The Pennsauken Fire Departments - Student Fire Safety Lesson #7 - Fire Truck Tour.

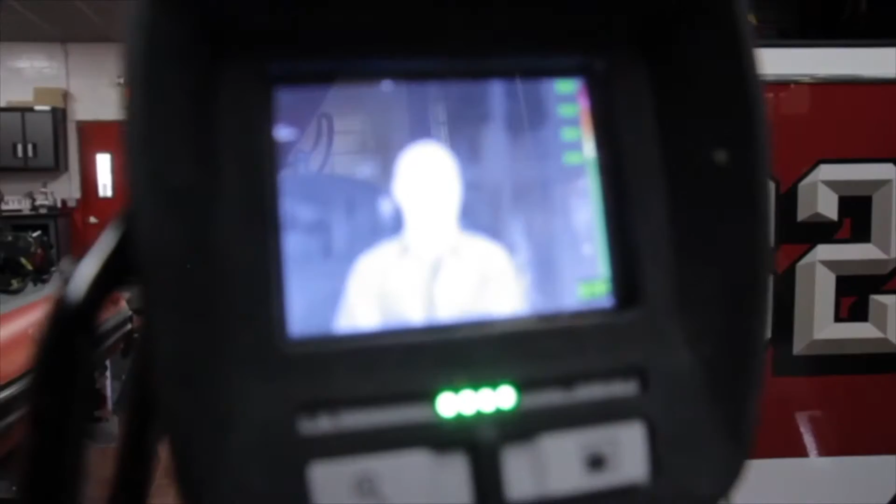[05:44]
And that whiteness is the heat coming off his body.
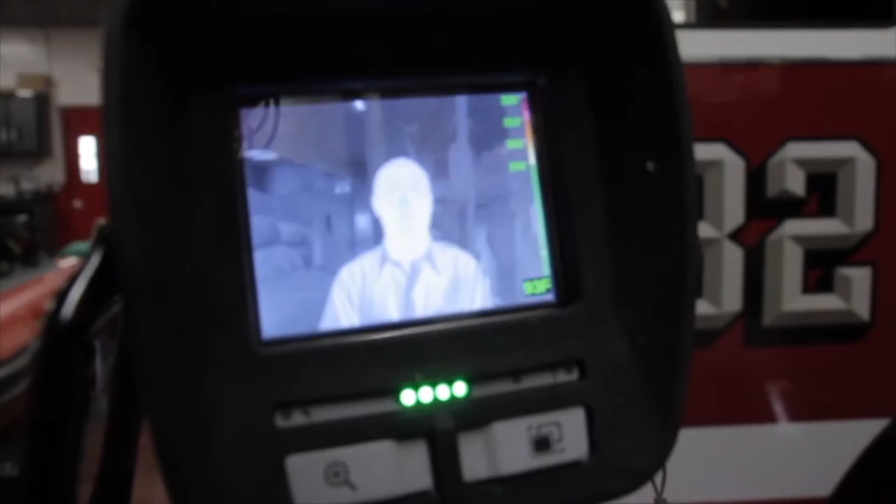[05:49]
So again, this is a valuable tool and we are very lucky to have it.
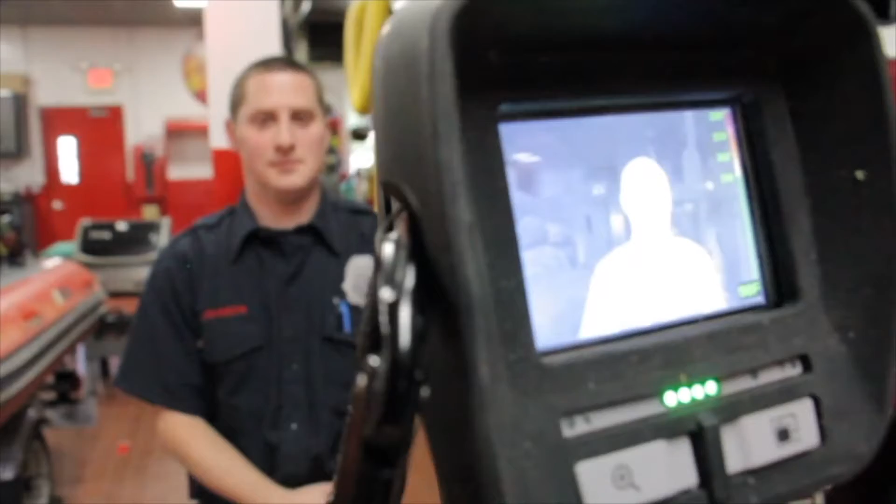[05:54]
We have three of them here. We have three of this style here that we use all the time and we have three backups. So we have we could have as many as six of them and use at any one time.
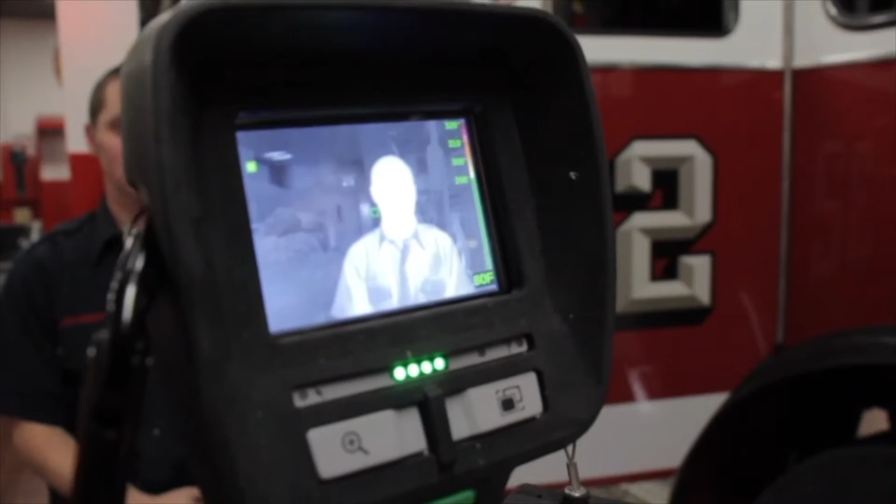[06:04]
God forbid if we had something of that magnitude.